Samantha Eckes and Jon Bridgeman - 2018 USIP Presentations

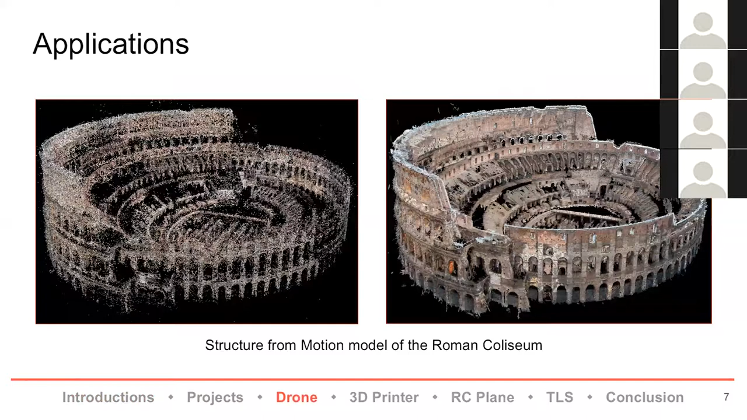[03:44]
in Rome is a classic example where a bunch of tourists have taken hundreds of thousands of pictures and using algorithms you can throw them into a program you'll get point clouds and from that point on you can create a model and so it's really accessible to people who don't have access to really expensive equipment which we'll talk a little bit later so the Rome Coliseum is a pretty good example but you can also use it for geologic applications taking pictures of outcrops being able to model them in the classroom you can do structural geology
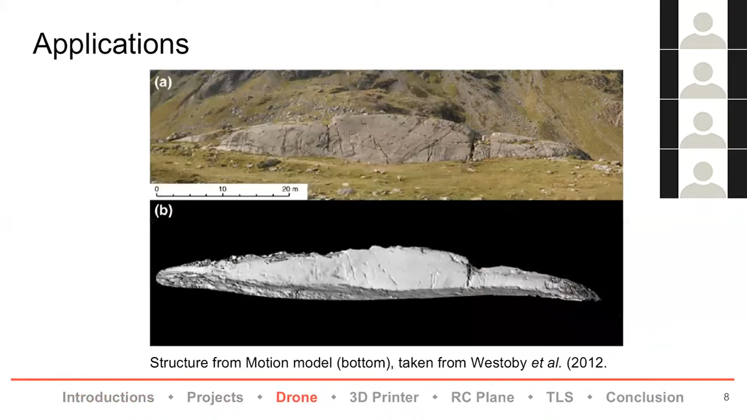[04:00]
or geomorphology from this the possibilities are pretty vast and then another example is one of our buildings which pretty sure Keith took so
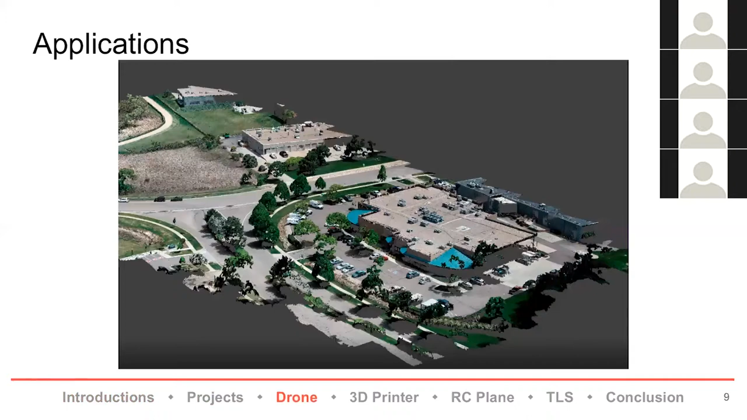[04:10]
this is just like something fun to look at this is just the motion of our building from
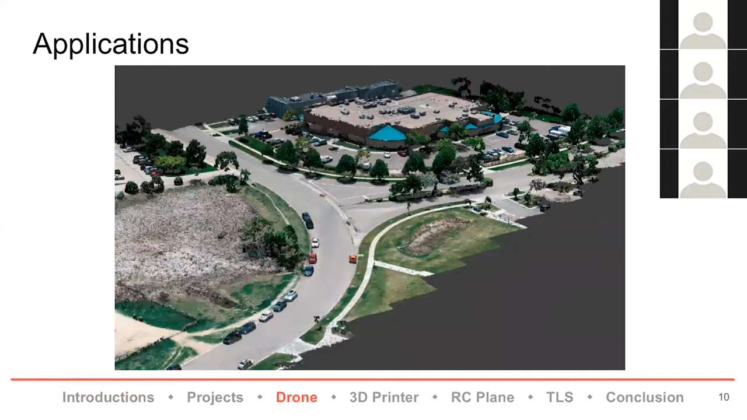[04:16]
an aerial point of view so I also worked on using the 3d printer as auxiliary to be able to
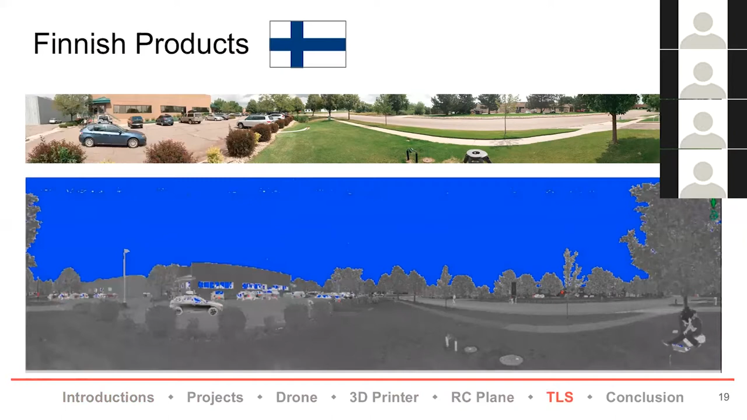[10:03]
2d reflectance um panorama of that area so the blue is no return it's kind of sky it's water it's stuff that's too close and the black and grays are more of the reflectance that you can map and when you process that it turns into a 3d point cloud and that point cloud um is what you use to really make the model um of the building
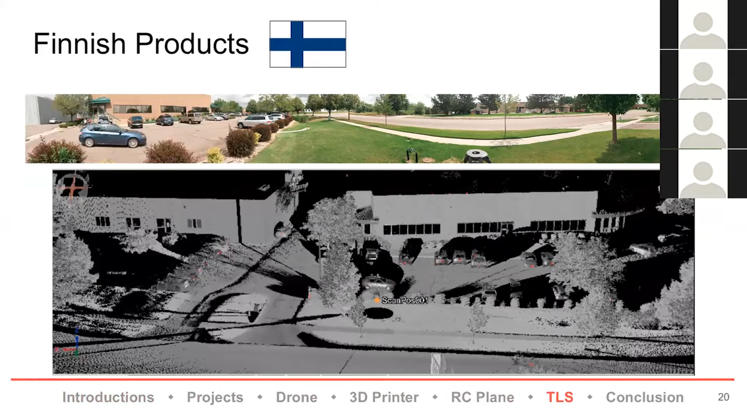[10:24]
and you take pictures of it and you can
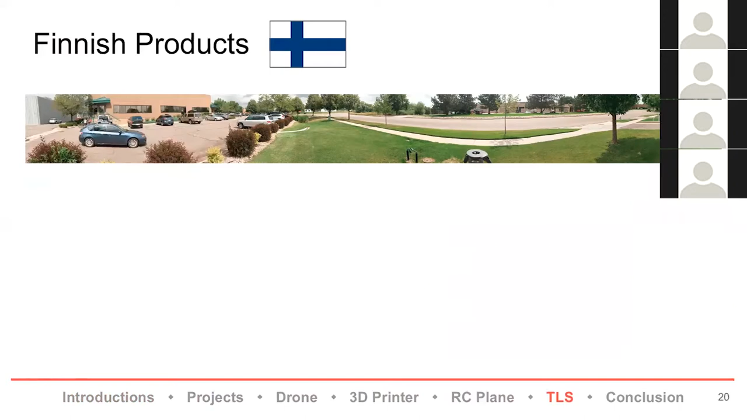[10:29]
um color those each of those points and
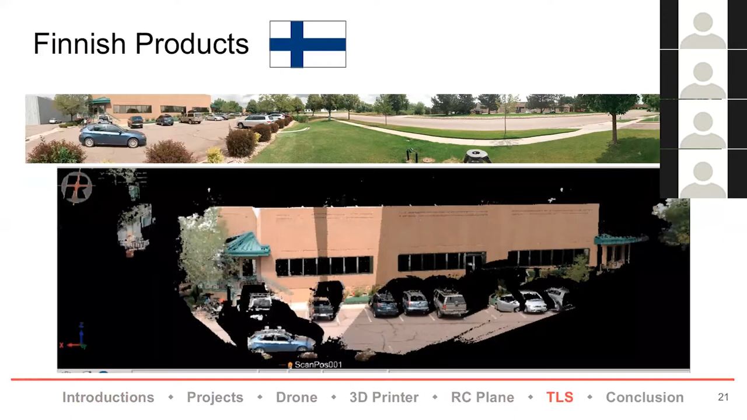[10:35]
some of the kind of artifacts you get from that is people
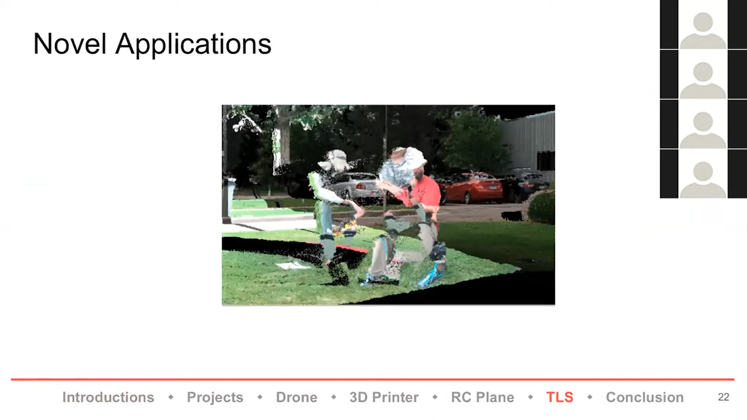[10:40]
separating from their body so this is me and i'm having out of body experience right there but that isn't really an application some of the interesting things that you can do with it is that in the